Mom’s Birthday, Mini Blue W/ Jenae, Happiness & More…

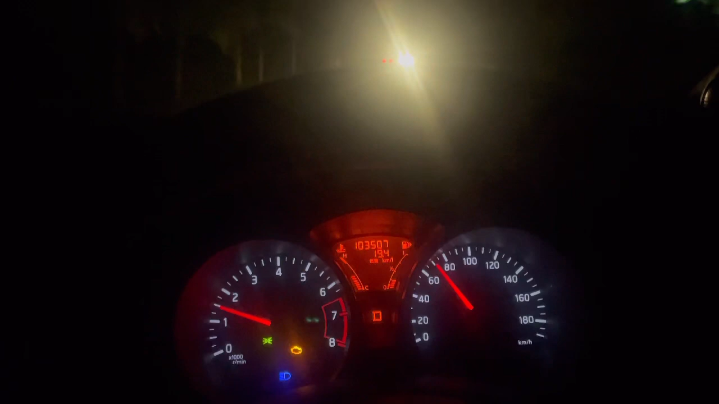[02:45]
So, I'm currently in my new car or whatever.
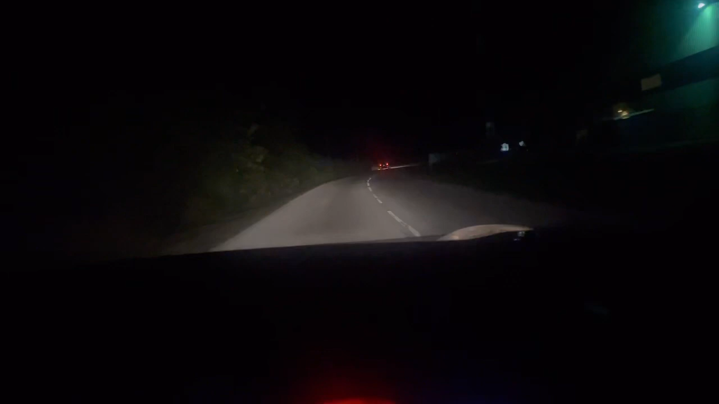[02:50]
I'm literally, I have a long way to go. So, I just decided to pick up the camera and just talk to y'all. And y'all just keep my company too because this road is kind of scary. Like, I was real deal scared just now until I saw like these lights. Like, it was so dark. But, this is normally where the plane comes down. So, I'm hoping in the midst of me recording this, a plane decides to pass. That would be such a great, I'm citing.